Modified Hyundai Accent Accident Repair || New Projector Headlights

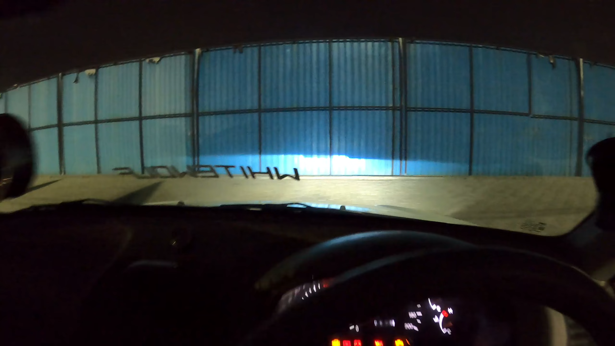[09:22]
है कि अब मैं आपको ना रॉशनी चाहिक कर आए कि अपनी उसकी प्ढ़िया रोड
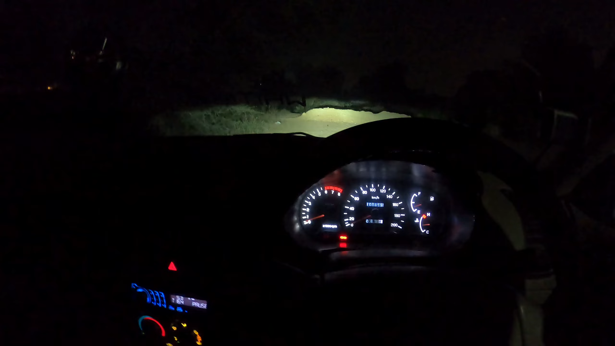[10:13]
अब यह फिलाल अपनी सिर्फ लोबीम के अंदर है गाड़ी ठीक है अब एक बार आपको हाई बीम करके दिखाता हूं अब यह इसकी हाई बीम है
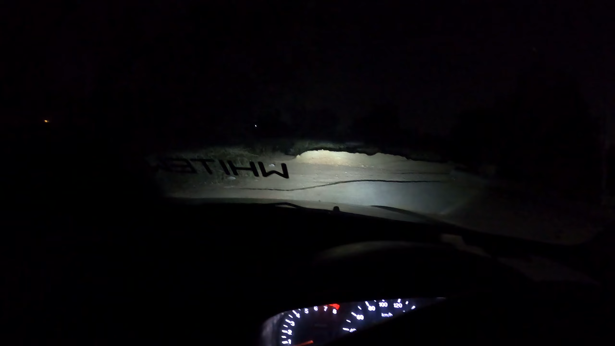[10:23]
जो फिलाल मैं बल्ब स्यूज कर रहा हूं वह है थर्टिफाइव वाट के
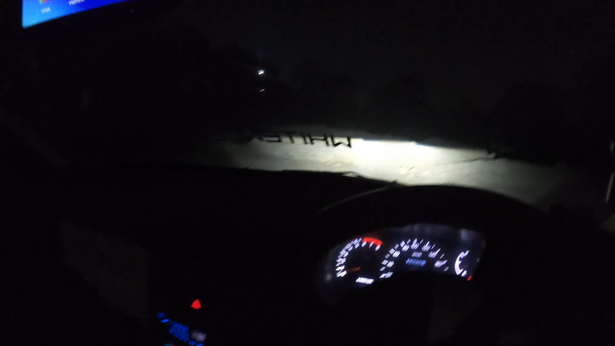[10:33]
मैंने अल्रड़ी उसके उपर एक वीडियो बना दिये कि आपको क्यों ज्यादा हाई वाटेज के बल्ब यूज नहीं करने चाहिए उससे ना आपका जो रिफ्लेक्टर बाउल होता है वो खराब हो जाता है वाटेज का लिंक देदूंगा उपर आई बटन में वाटेज आखिया वीडियो चकाउट कर सकते हो
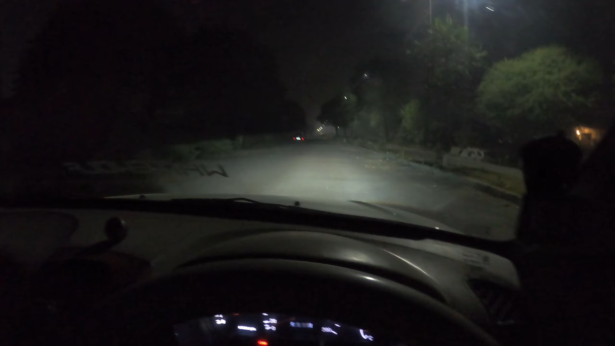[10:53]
उसका लिंक मिल जाएगा आपको उपर तो भाई 35W HID काफी होती है ऐसा कुछ इसका कट आफ है फिलाल लो भीम के अंदर है गाड़ी अपनी अब मैं आपको हाई बीम करके दिखाता हूँ तो यह इसकी हाई भीम है
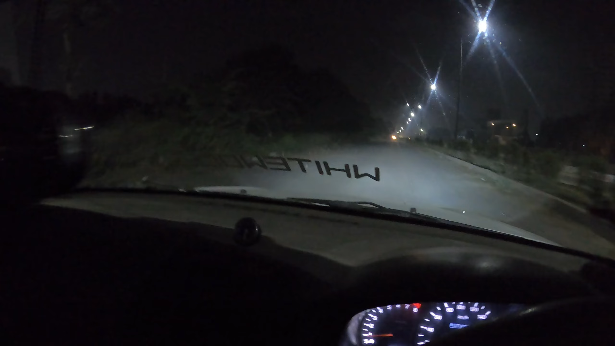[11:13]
जो यह वाला राइट है वाला पोर्चन होता है यह अपने तोड़ा नीचे होता है अपने राइट हैंड ड्राइव के साब से ताकि जो उनकमिंग ट्राफिक है उसके उपर लाइट ना पड़े एंड अपना जो यह
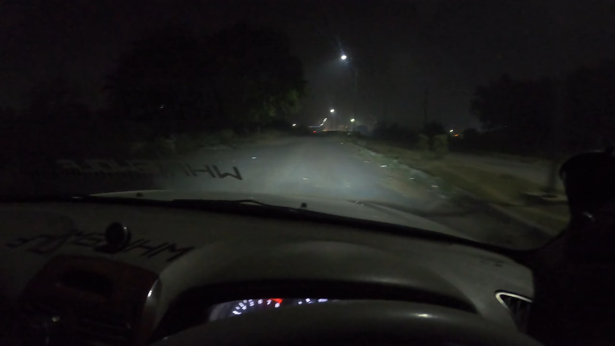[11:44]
यह देखो यह अपनी लो बीम अब वह आगे वाला बोर्ट देखना
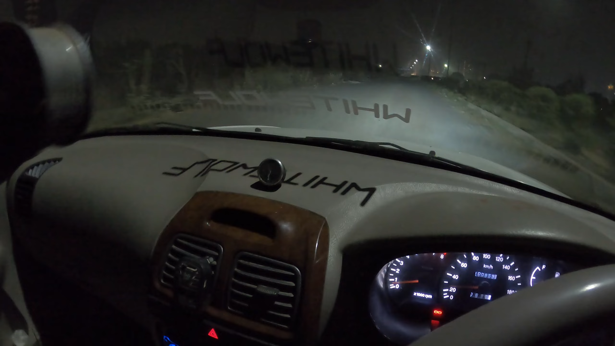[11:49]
जैसे मैं हाई बीम करूँ हो ना यह देखो वह पुरा रिफ्लेक्टिव बोर्ट जो है वह पूरा चमक रहा है हाई